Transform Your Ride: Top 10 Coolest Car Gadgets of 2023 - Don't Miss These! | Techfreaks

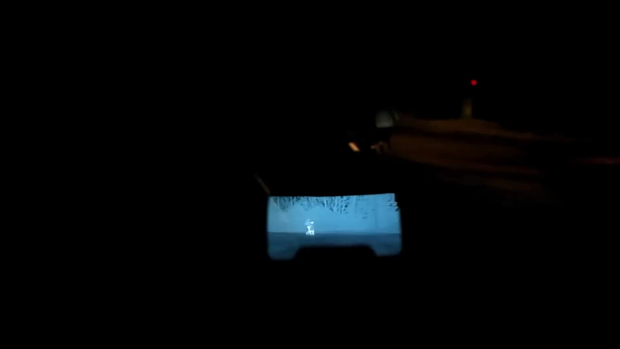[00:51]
the dark it also has a night vision camera that lets you see as if it's the middle of the day